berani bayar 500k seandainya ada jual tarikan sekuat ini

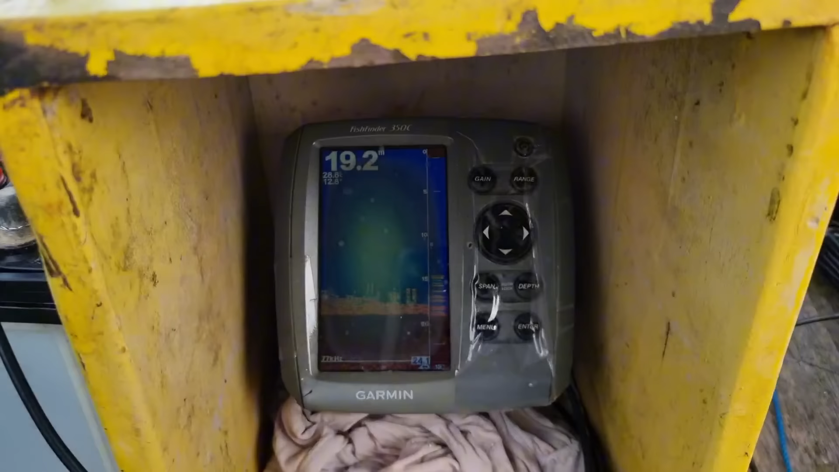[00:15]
Nah, spot pertama ini kedalaman 19 meter.
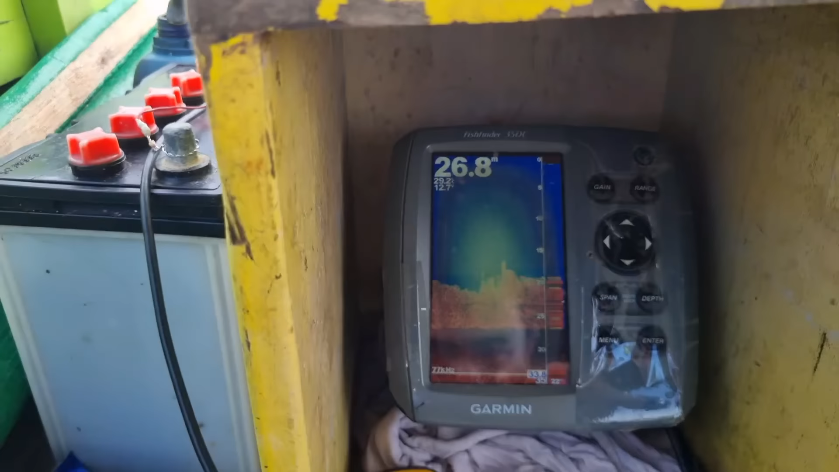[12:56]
Spot yang kedua ini kedalaman puncak karangnya 27 meter.
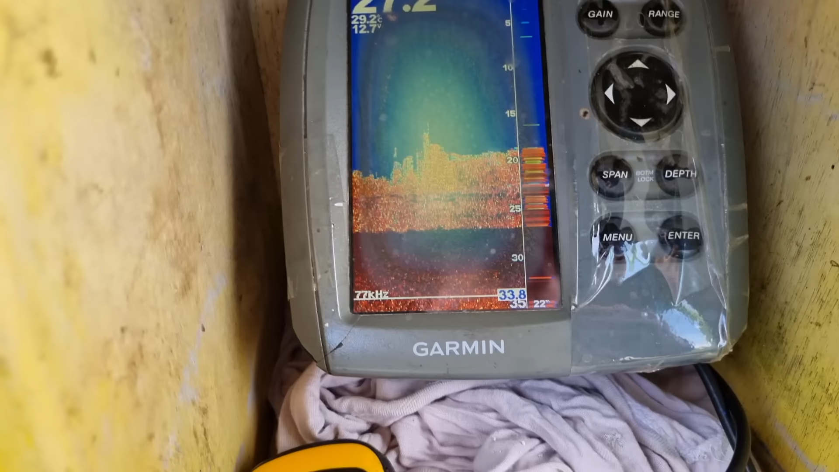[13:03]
Nah, kalau dilihat dari karangnya ini sepertinya bagus teman-teman. Kita lanjut pakai umpan mati dulu.